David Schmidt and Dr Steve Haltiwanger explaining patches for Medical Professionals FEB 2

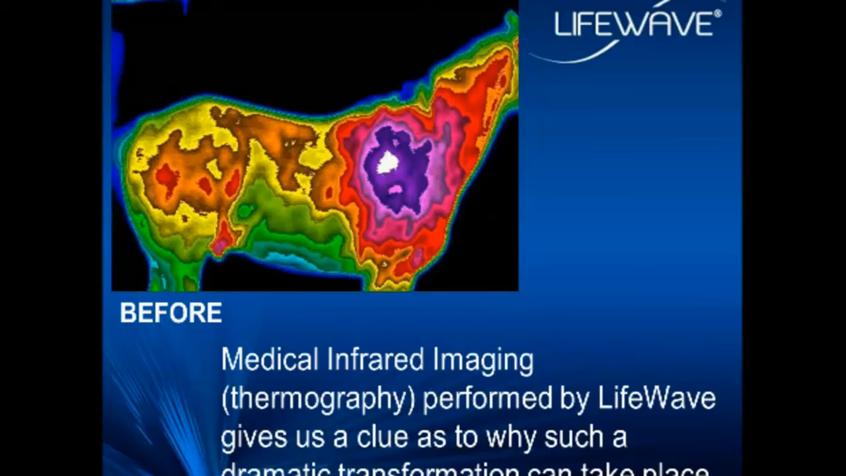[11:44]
And thermography can give us a clue as to why such a dramatic transformation or such a dramatic anti-aging effect can take place. So the above image was taken of a horse in one of the clinical studies that we've done. And these areas of red, purple areas are abnormal heating in and around the heart. And this would indicate potentially a chronic condition.
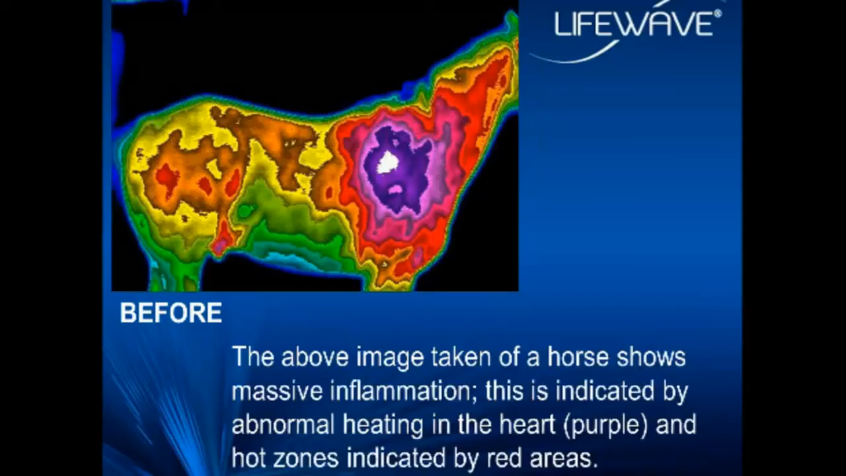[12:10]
Now this is what happens after only 20 minutes of applying the LifeWave Eon patch.
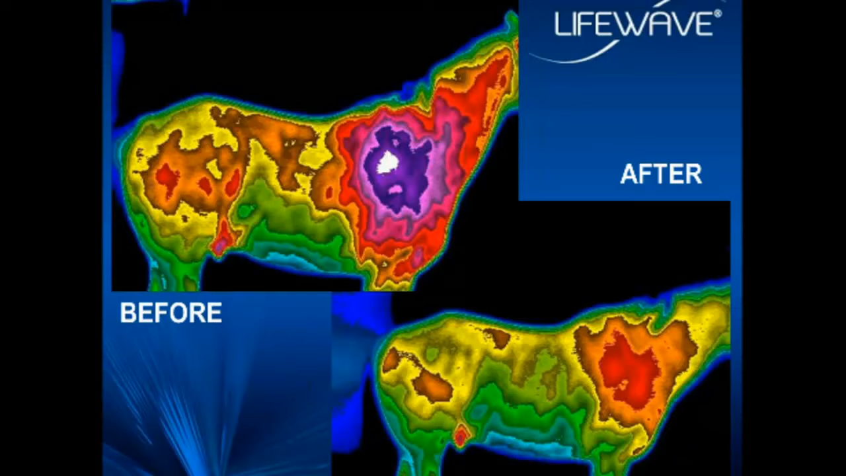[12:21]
We can see that there is now a normal distribution of heat,
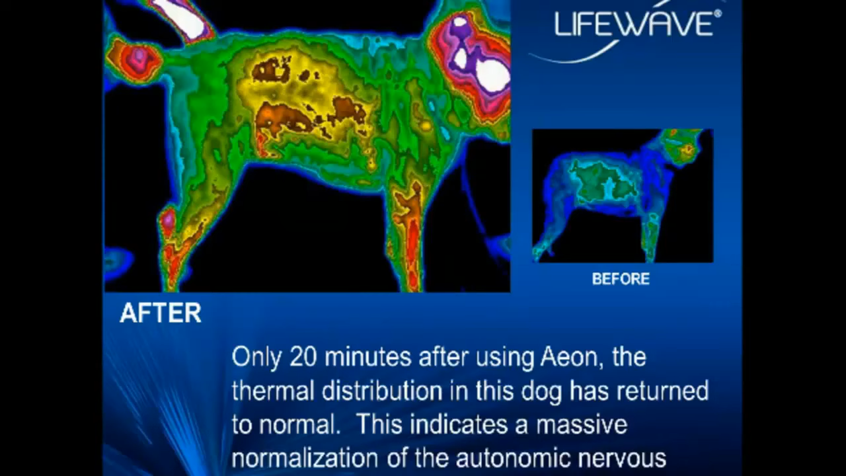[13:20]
And this is in fact indicative of a massive change in normalization of the autonomic nervous system.